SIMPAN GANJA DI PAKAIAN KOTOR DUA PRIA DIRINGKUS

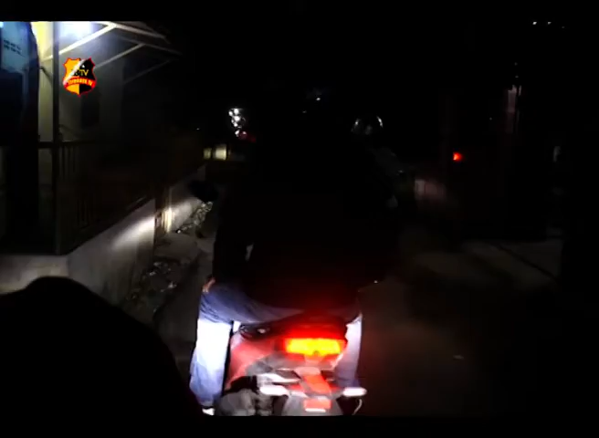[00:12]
Beginilah suasana tim petugas sapu bersinarkoba protes Asahan saat melakukan patroli di seputaran kota Kisaran Asahan.